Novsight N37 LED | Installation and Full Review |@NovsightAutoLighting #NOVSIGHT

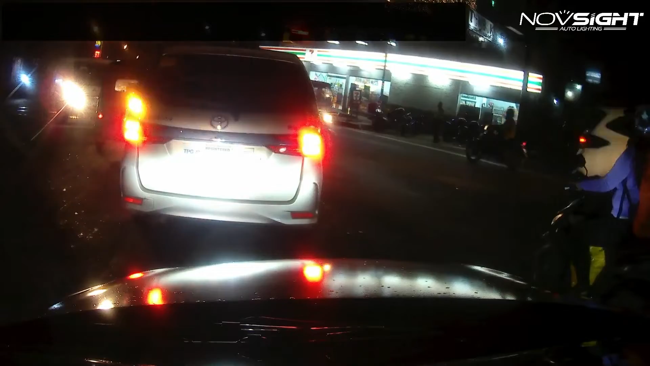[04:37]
Again, we have two cameras set up to capture these footages.
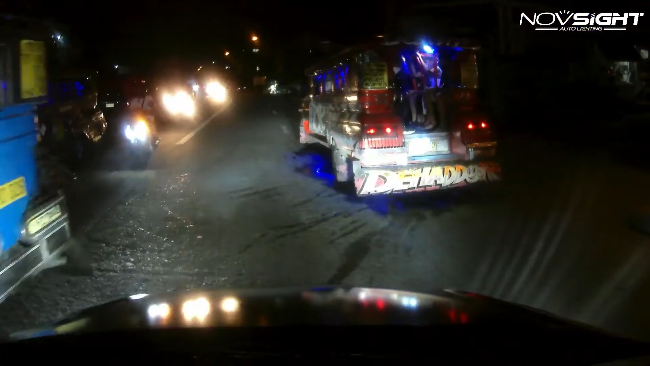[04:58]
So there we have the comparison footage.
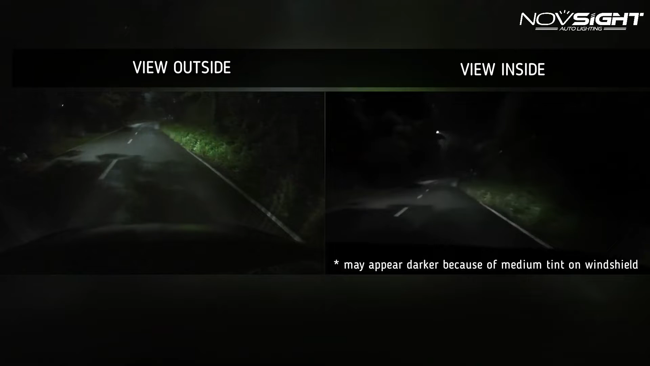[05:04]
And again guys, the inside footage may appear darker because of my medium dark tint. You can clearly see it guys. These LED bulbs are so powerful.
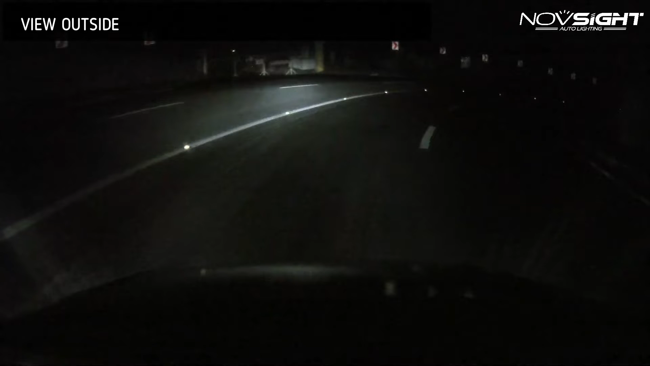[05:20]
They are so bright. You will never feel that you are in a place that has no streetlights. This must be the brightest headlight I've ever installed into my car. And I would say the performance of these bulbs are so impressive. It really exceeded my expectations.